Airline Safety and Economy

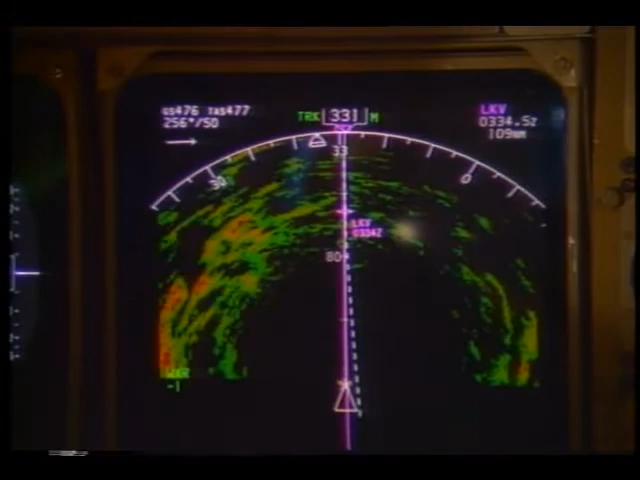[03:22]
But this radar can't see very far out of the air,